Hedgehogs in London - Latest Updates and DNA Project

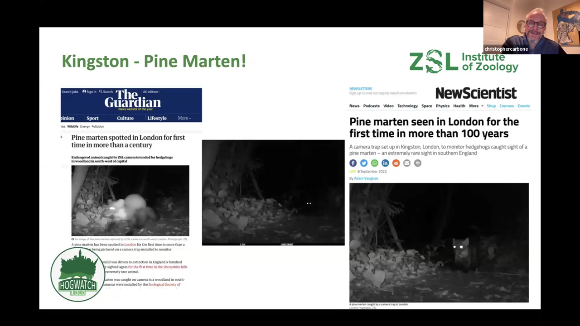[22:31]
Pine Martins, this was a sighting that was probably the first of its kind for over a century in Greater London. So it was really quite extraordinary, and attracted quite a lot of interest in the UK press.